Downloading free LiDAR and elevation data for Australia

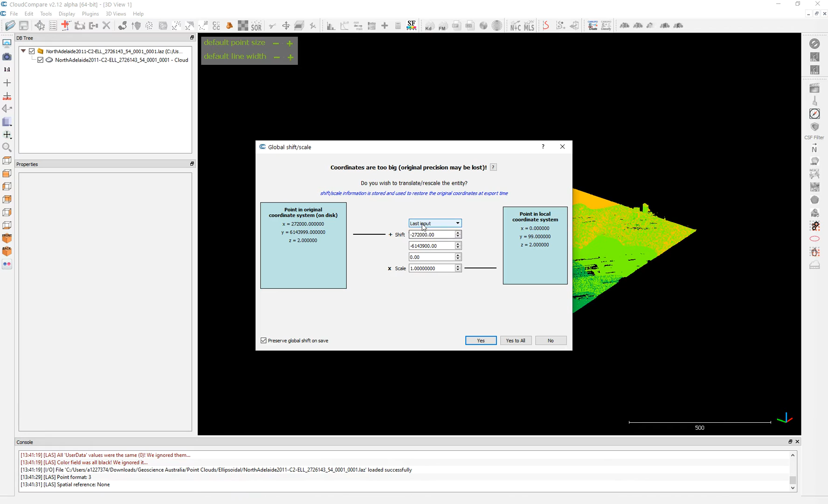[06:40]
So what you're going to do is you're going to get the same coordinates from the previous importation and it will be copied. Okay.
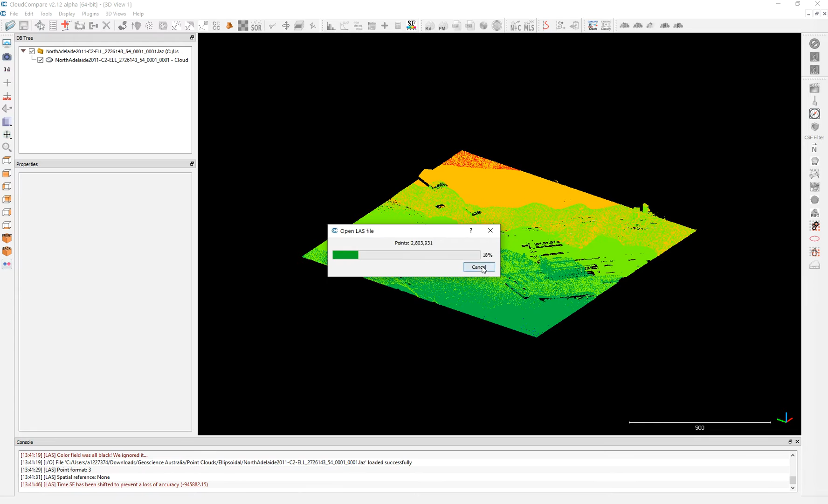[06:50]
So it will be added here next to it. If, or if it is, um, or if it is an over in position, it will have the same special, uh, location in cloud compare. Otherwise you cannot stitch, you cannot merge. So you need to be sure that you're using the last input to import the new data set. If this data set is overlapping or is, um, connecting in some way, or is the neighbor of these data set. Okay.
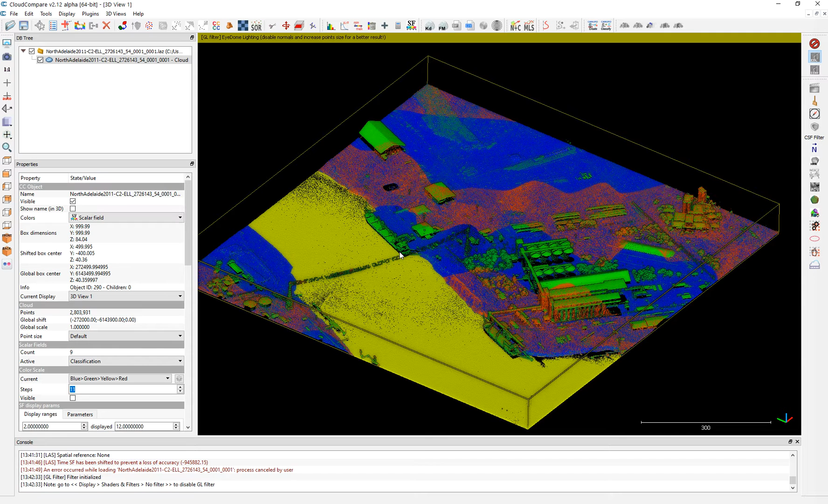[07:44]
Um, you just go here in these tabs, and then the name is IDOM lighting, OpenGL shader. What it's going to create is a much sharper ages for your much sharper ages for your point clouds. So you will be able to visualize it better. You can see the shapes, et cetera. So once we've got this, we're going to save it into formats. One is last with S. Okay. So we're sure we can put just cloud just to differentiate, and then it will be in the original resolution.
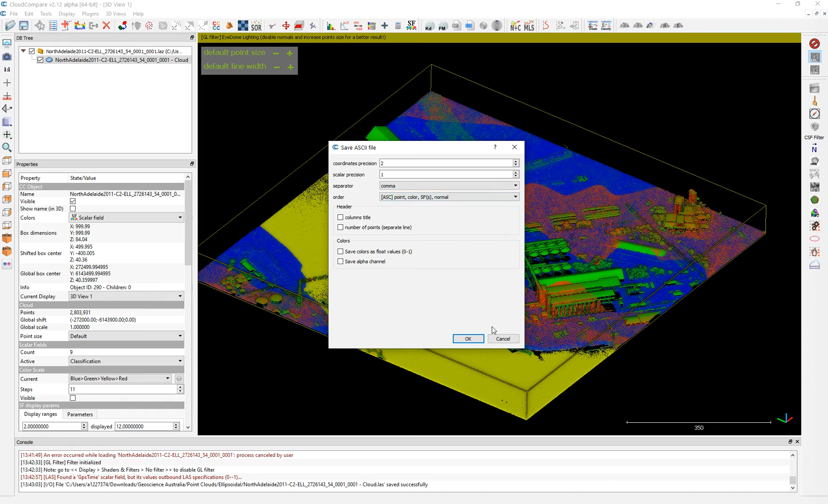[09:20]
Then you have point, color, um, scholar field and normal. So it will contain all this information. Okay. Just keep it like that simple. And we save it. This is very useful if you want to import your point clouds to Rhino and Grasshopper. And there are plugins using, um, that capable to import, like, for example, Dockerfoss or Bison and Rhino itself. What happened is like the ASC, um,
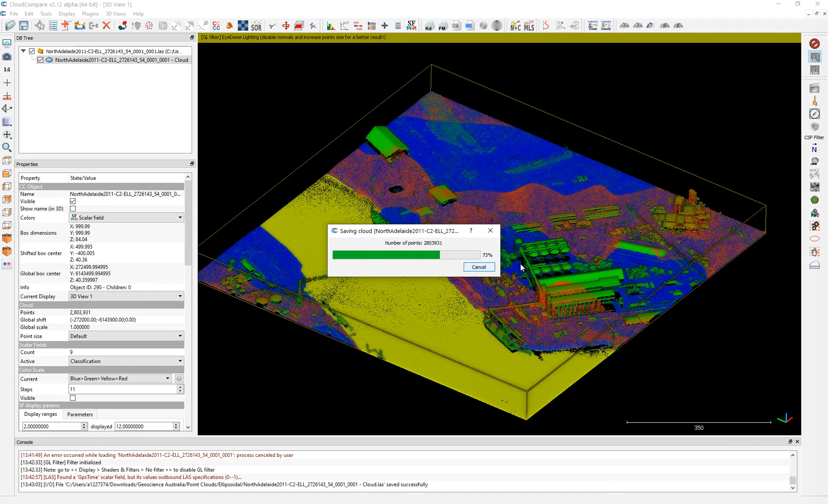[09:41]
is a, is a format that is most, uh, or is used in some plugins. Other ones can be text, and another plugins you, you, you need, uh, less, et cetera. Okay. So this is just to show you how to, you can import this in different format and how to visualize it quickly. I have plenty of other tutorials on how to manipulate sex men,
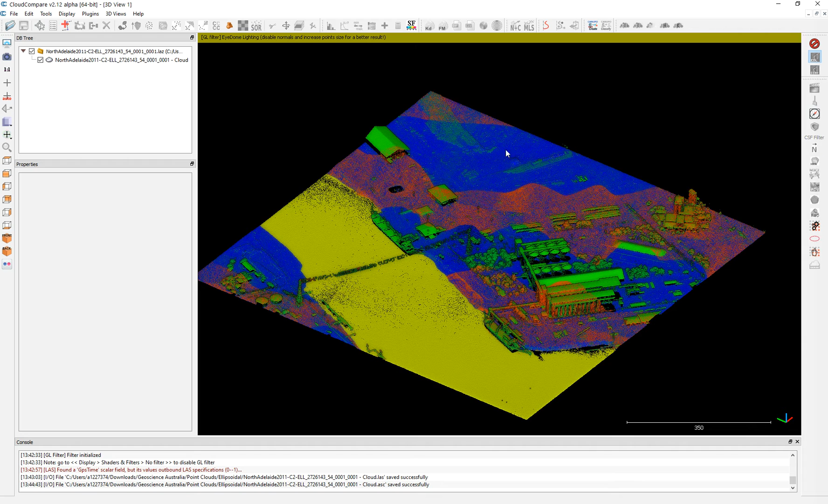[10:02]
colorize, et cetera, in, in Cloud Comper. I recommend you to have a look at it. So what, once we, we have done this, we can go to different online, um, websites.
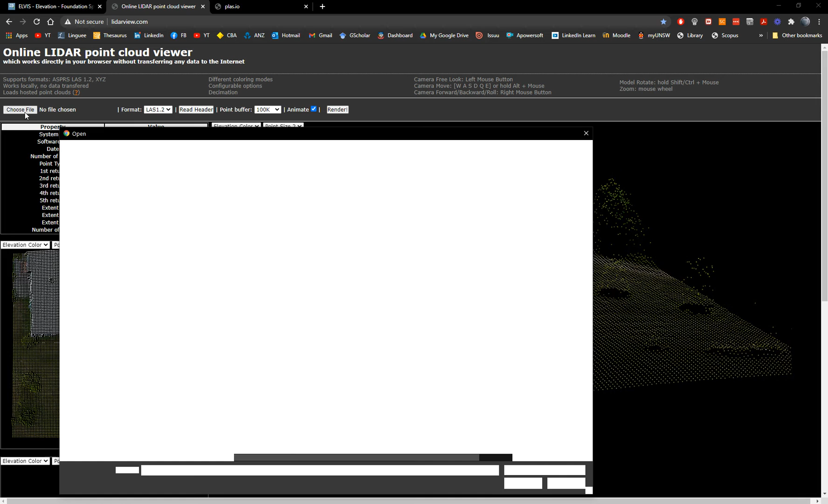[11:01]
That's why I open in Cloud Comper to translate it into a different format because it doesn't read last we set only ASPRS, last 1.2 and XYZ. So what we're going to do, we're going to choose the file here. We have the cloud in last 3d model. And we can choose the format in this case is last, but then we need to click on read header.
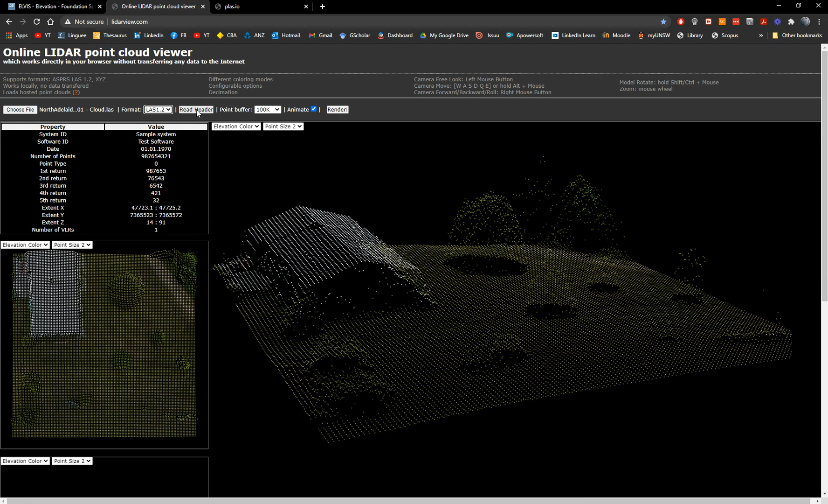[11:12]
We'll get this ugly thing. So you have defined the bounding box.
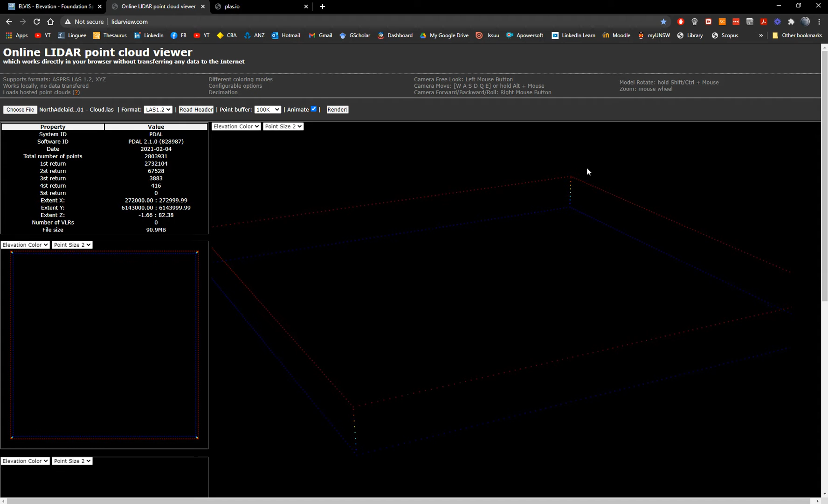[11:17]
Then we need to put render and it will start rendering the whole
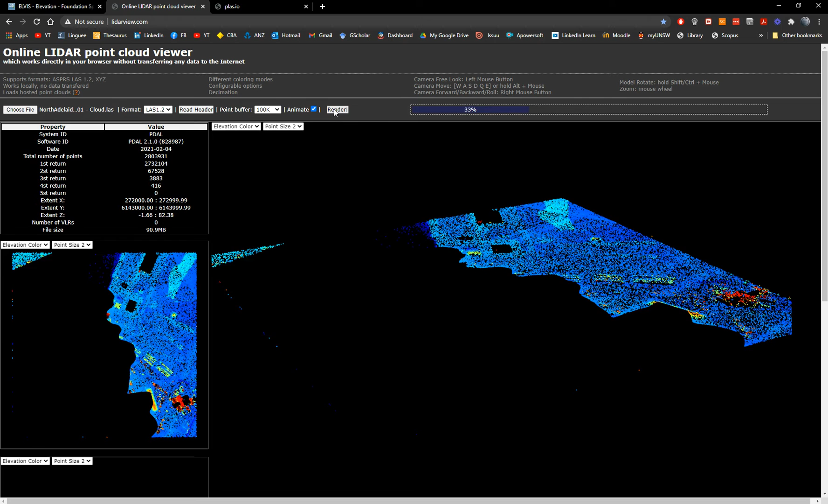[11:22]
set of points is to visualize them quickly.
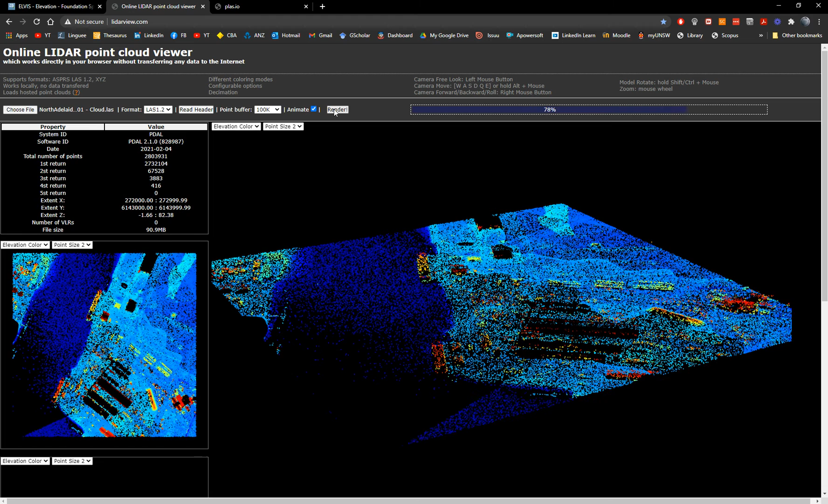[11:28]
These points were not capture or, or retrieve using RGB colors. Otherwise you will have RGB and it will display the RGB. What you have here is just an elevation. Look, you can choose intensity. You can choose classification, very similar to the one here, classification. And you can choose also elevation and intensity.
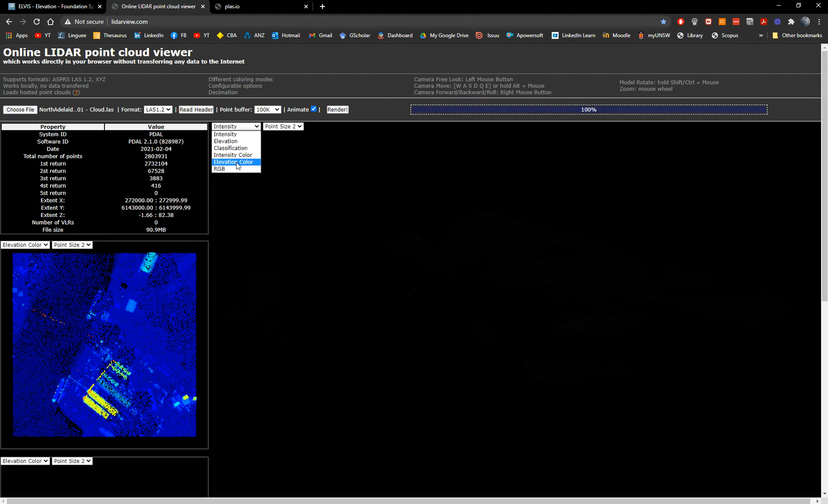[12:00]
Okay. Elevation color is like that simple. And then we can choose also the size of the point. So you can see the ship here and other elements.
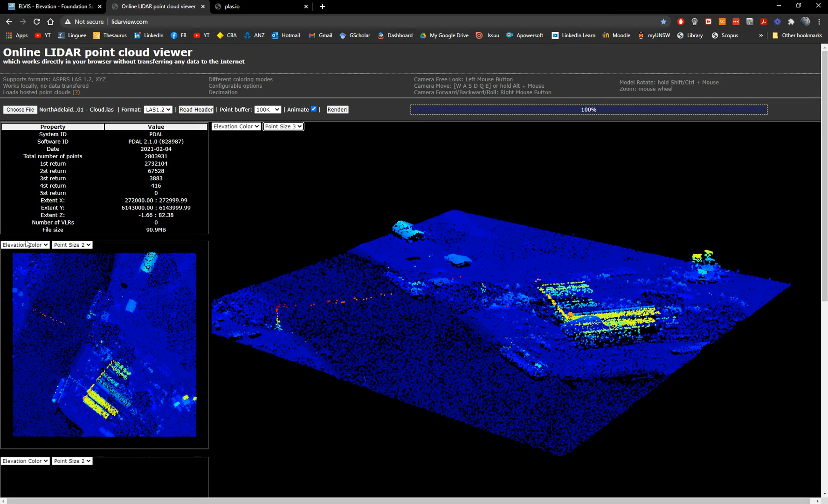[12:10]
Here you have a top view and has the same capacity capabilities to display if you want to compare with different sizes. Okay. This is elevation. So you can identify the location of the warehouses, the industrial sites, the power lines, the water, then the chips, and you have plenty of information about the system is PDAL and the information of the number of first returns and,
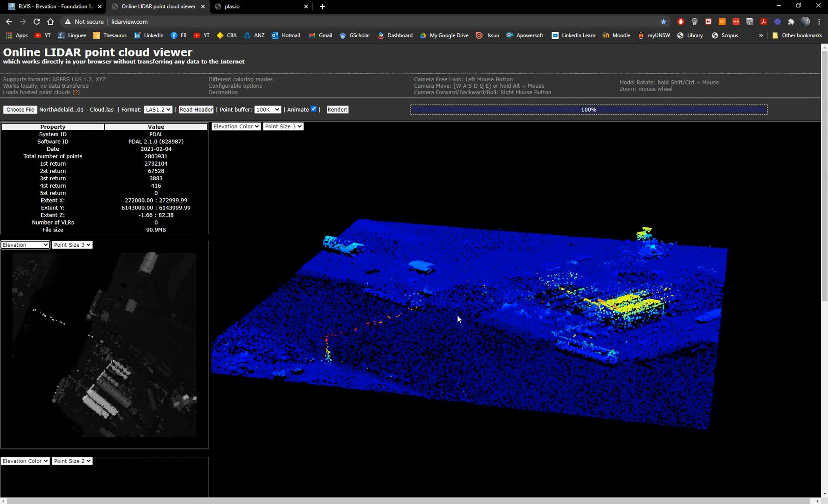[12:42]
and second and third and four, which is determined what type of surface it is, the X and Y and Z values, et cetera, and the size. Okay. This is one I will, I want to quickly show you one that I have here that, um, it has a color. So I will try to show you here.
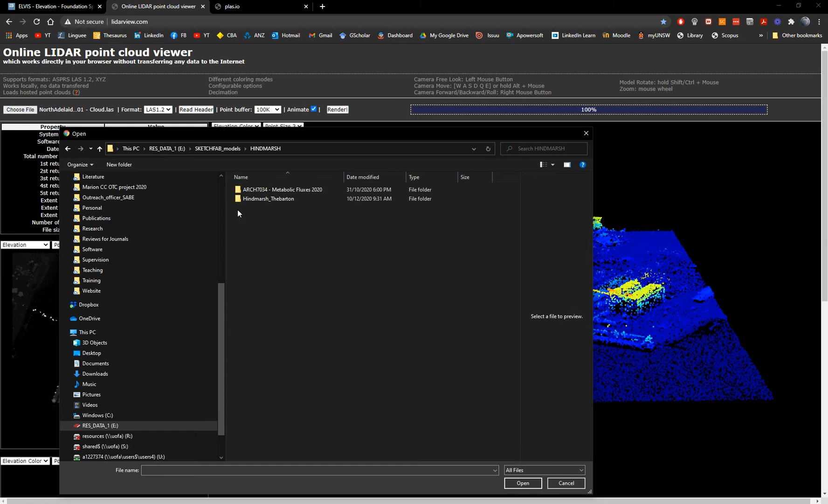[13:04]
Another one that I have that has colors where it is this one. Again, you need to put read header render.
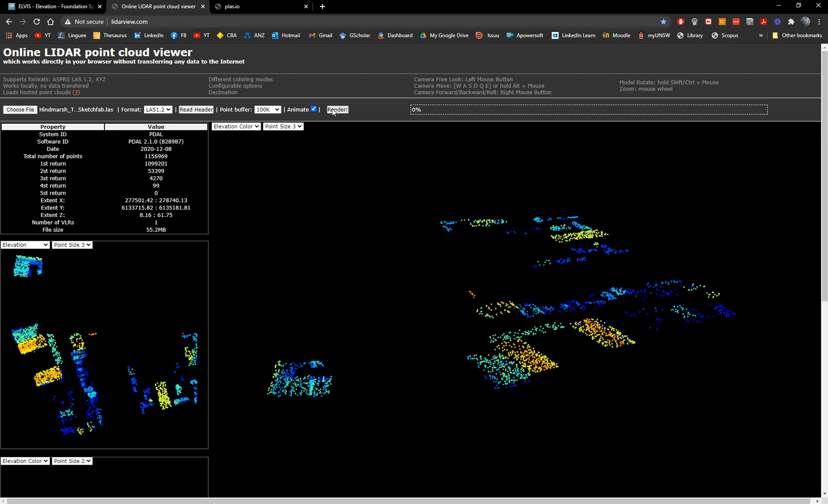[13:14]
So it's red.
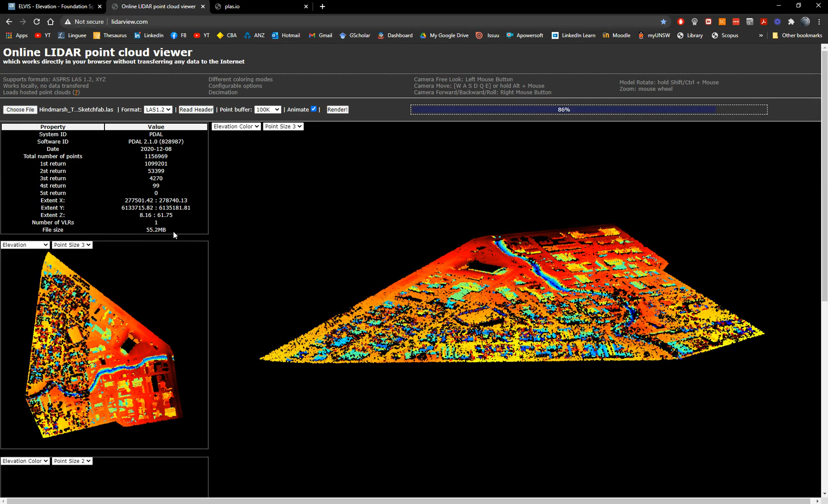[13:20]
It has more points have larger number of points, seven million. As you can see, you can animate it. You can rotate it. It's just leave it like that, but then you can choose the RGB.
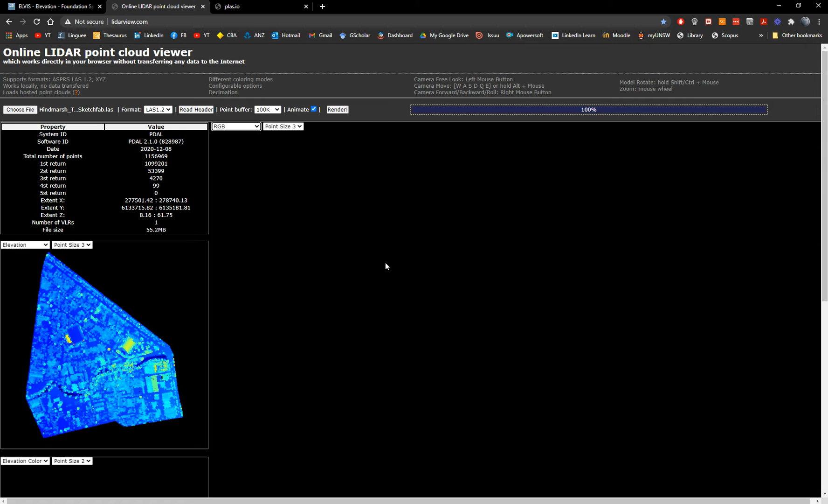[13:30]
Oh, it didn't come with the RGB. It didn't pop up. It's very weird because I assigned an RGB to this model. Maybe I made a mistake. Oh, there's no RGB. Okay. So this is what you see. Okay. This, I didn't assign an RGB for this one, but this is the way to display, um, very simple model. And then, so you can inspect it and you can have an idea how it looks, if it is the correct, um, file that you need or not.
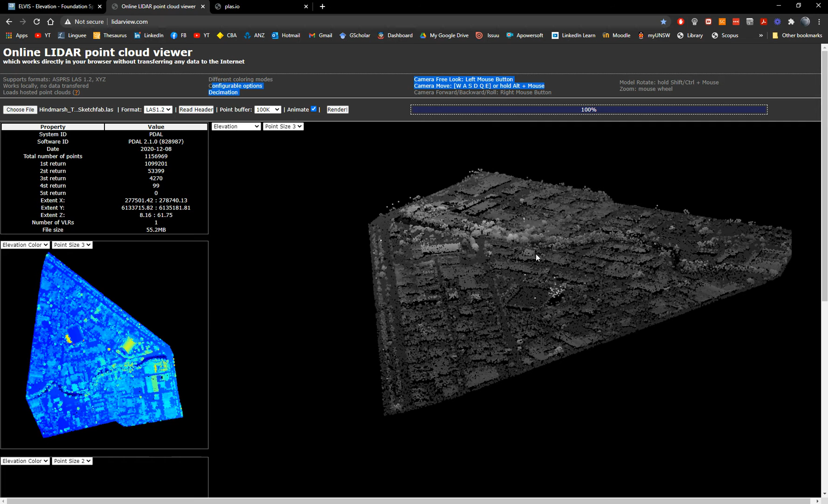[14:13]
Very simple. Okay. There are other configurable options here. It leaves you three. Now we downloaded the, the point cloud. We already changed the name, the format, and we open and visualize it. And also we use this sort of quick tool to visualize it in a better way.
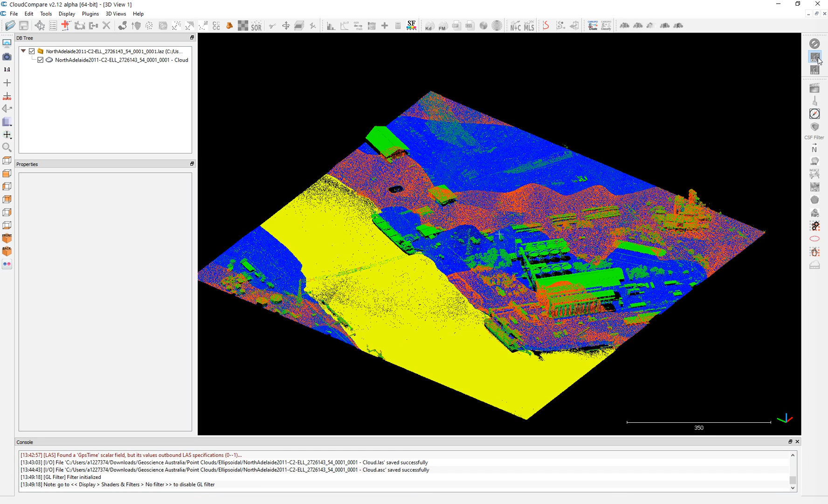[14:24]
You just create this sharpness around the point clouds. Now we have DEM as well. If we go to the geoscience of the DEM, one meter is a TIFF.